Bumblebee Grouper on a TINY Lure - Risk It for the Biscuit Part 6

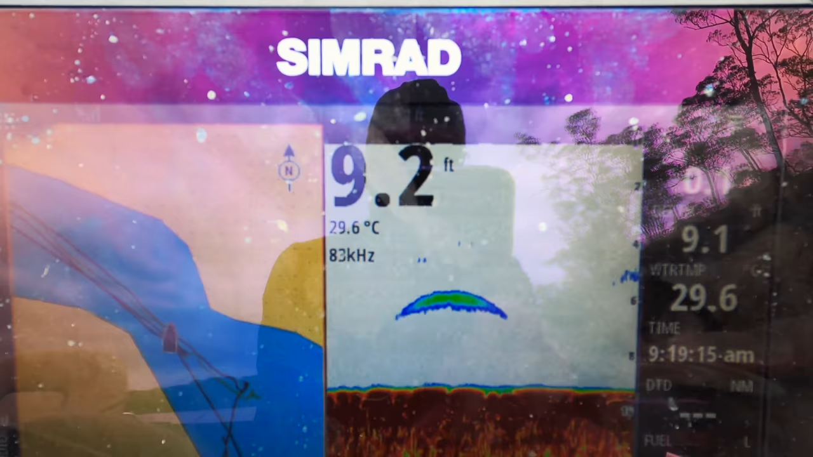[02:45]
On screen: water 29.6°C
Okay, let's try this first. This is what these boys call a fish frame.
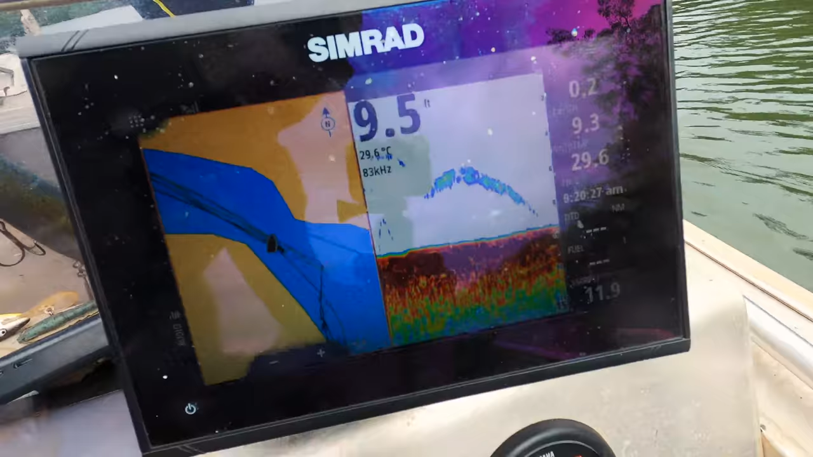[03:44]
On screen: depth 9.5 ft
Yeah. Yeah, it's me. It's not quite live scope, but check that out.